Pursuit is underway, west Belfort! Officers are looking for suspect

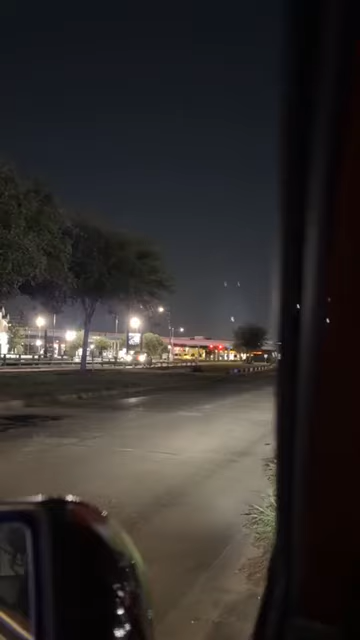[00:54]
hpd is out here they're searching for somebody they've got all kinds of cars over there off of bedford and then uh off of west belford they have a lot of police right now please be safe if you live in the area you're gonna probably hear helicopter in a little bit